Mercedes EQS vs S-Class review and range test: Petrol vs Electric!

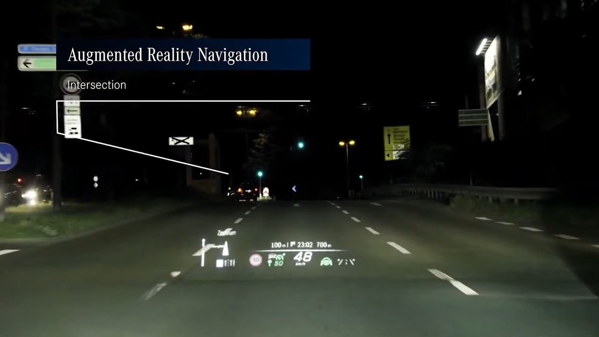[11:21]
augmented reality for the satellite navigation so do things like actually superimpose arrows on the road in front of you with the heads-up display